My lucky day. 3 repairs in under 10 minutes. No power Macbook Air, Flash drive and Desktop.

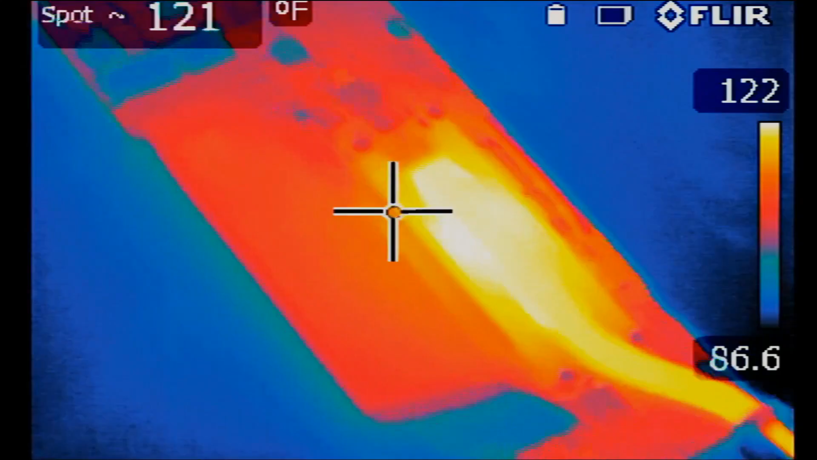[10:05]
On screen: spot 121°F
CPU is hot. Very good. The fan is working.
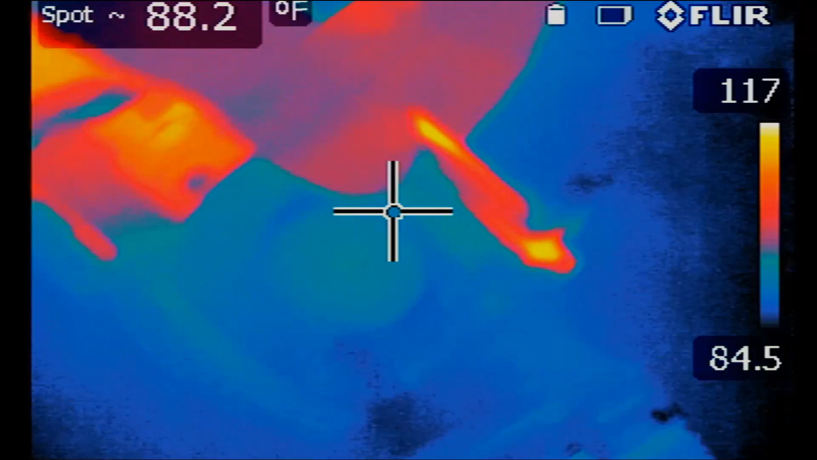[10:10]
On screen: spot 88.2°F
Okay so if you look here.
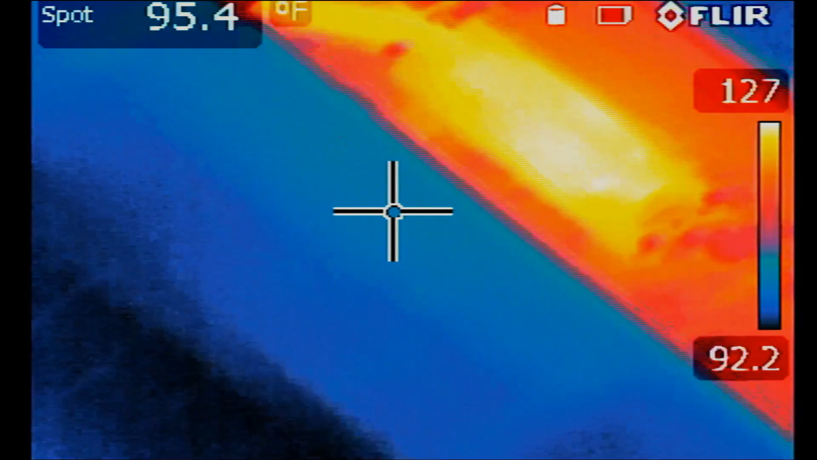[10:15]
On screen: spot 95.4°F
Heat sink is hot. CPU gets hot. And heat is transferred via the middleman.
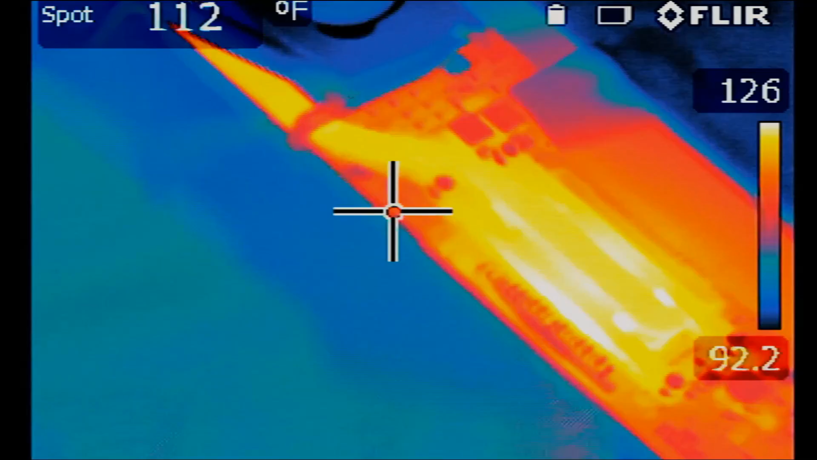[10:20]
On screen: spot 112°F
And then the thermal paste onto the heat sink. Heat sink gets hot. And the fan blows on the heat sink to cool it down.
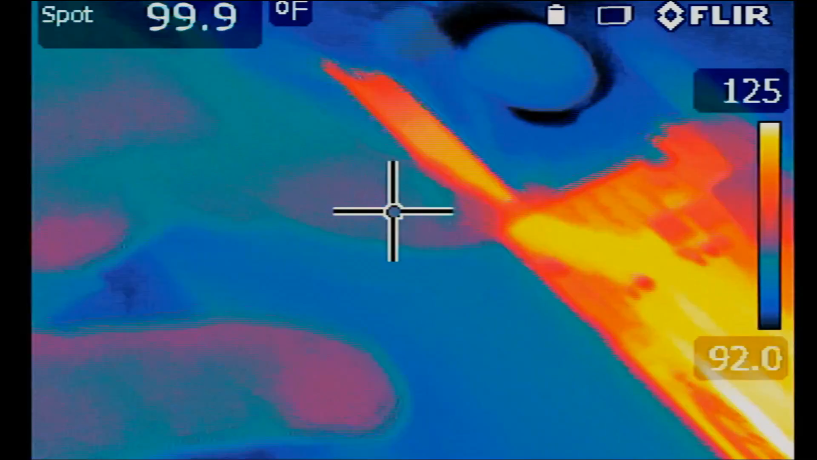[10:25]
On screen: spot 99.9°F
Look at this. Look at this area of the heat sink here. This area here.
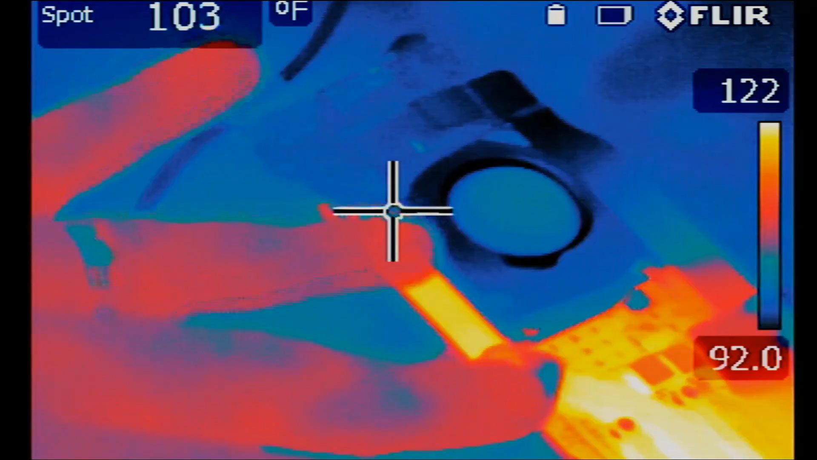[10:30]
On screen: spot 103°F, scale bottom 92.0°F
Fan is blowing on it to cool it down. Board is working.
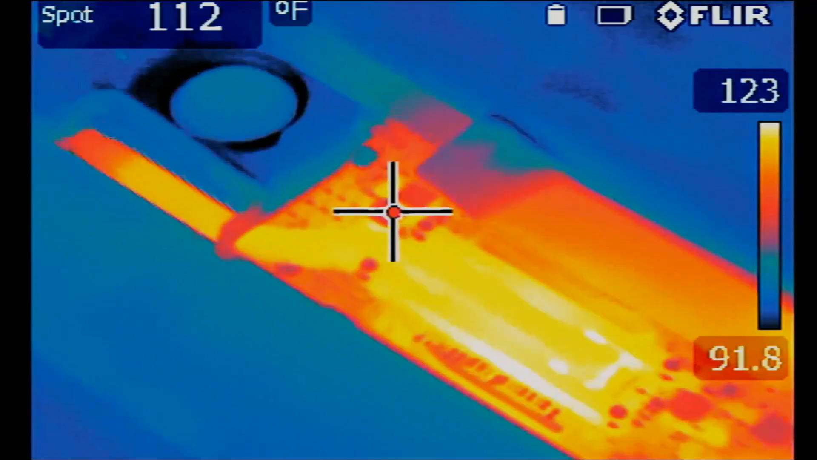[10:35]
On screen: spot 112°F
I mean I was getting ready to test voltage rails on the board to see what's going on. But we got lucky with this one also.